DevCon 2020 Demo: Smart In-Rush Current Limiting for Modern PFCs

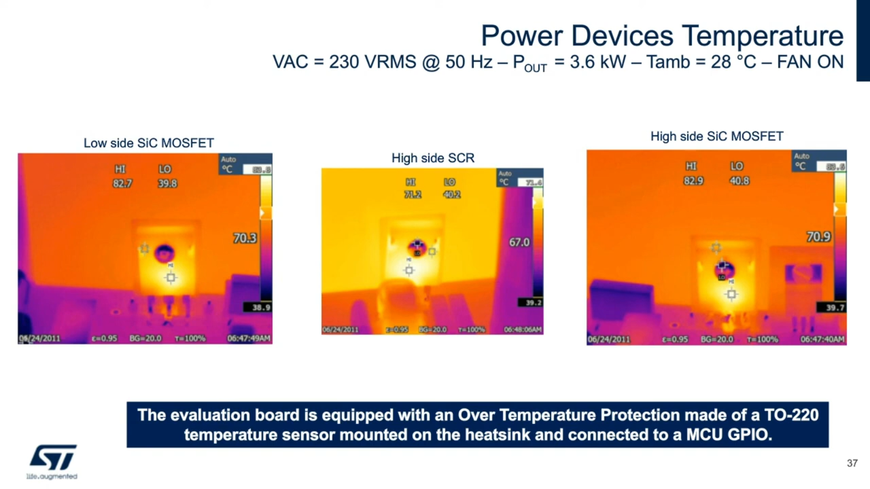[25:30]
The SCRs are remaining cool at about 70 degrees C. However, to stay safe, of course, the evaluation board is equipped with an over temperature protection circuit connected to the microcontroller. The board will be fully released to the mass market by summertime, so if not readily available yet, you'll have to wait just a little longer.